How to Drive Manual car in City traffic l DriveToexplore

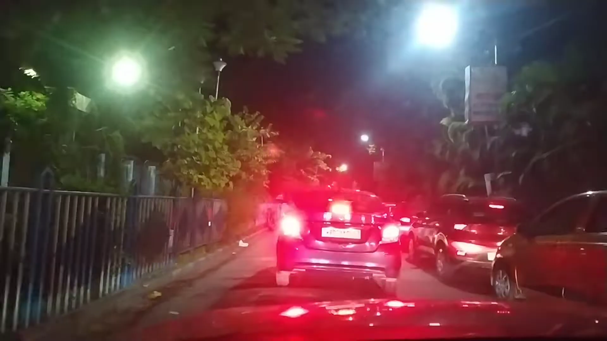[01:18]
So, friends, as you can see, I am in the entire bumper-to-bumper traffic.